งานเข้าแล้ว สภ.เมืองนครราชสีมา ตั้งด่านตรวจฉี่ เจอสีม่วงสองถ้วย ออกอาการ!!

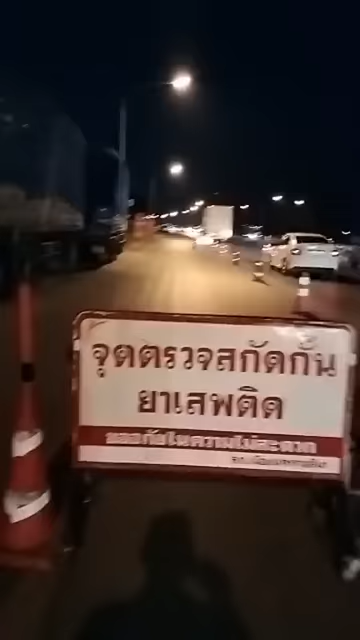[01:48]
เป็นจุดตรวจสกัดก้านการจัดติด